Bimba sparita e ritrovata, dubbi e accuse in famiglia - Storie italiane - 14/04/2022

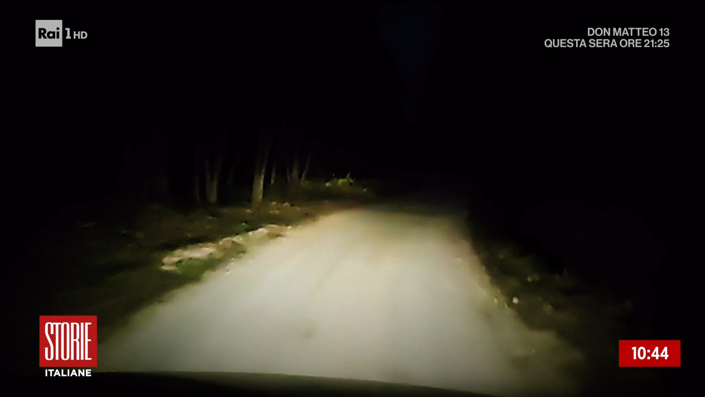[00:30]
vedere quanto sia distante quel luogo dalla casa in cui era nicole abbiamo i fari spenti attorno a noi soltanto buia e notte ci domandiamo una